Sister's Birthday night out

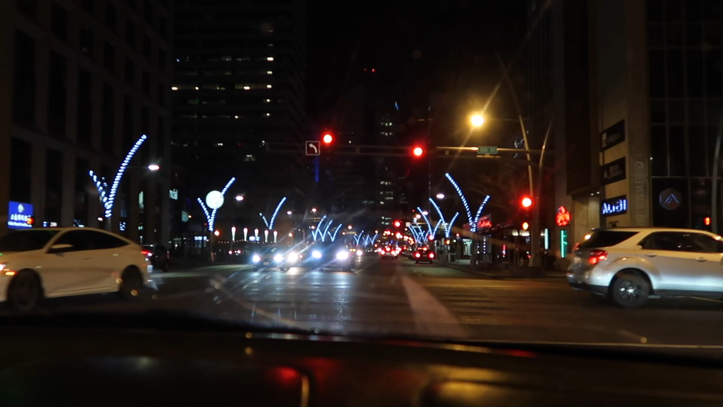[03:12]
This is Edmonton downtown, 100th Street, Jasper, close to McDonald's Hotel.